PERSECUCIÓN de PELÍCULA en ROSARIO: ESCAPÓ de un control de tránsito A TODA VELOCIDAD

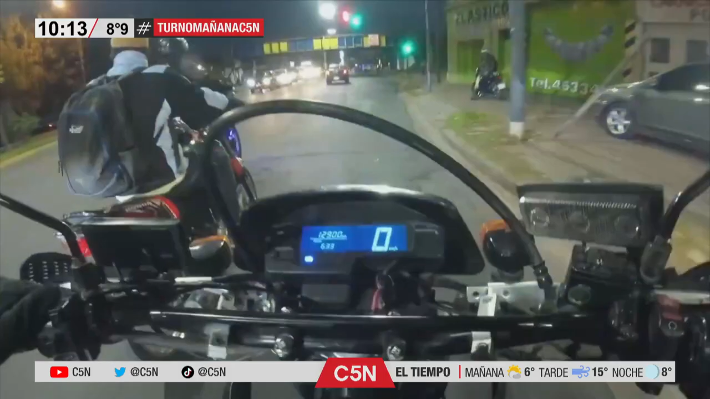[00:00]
Como ustedes ven, en estas horas un operativo que terminó con una persecución muy riesgosa para automovilistas, para motociclistas, para testigos.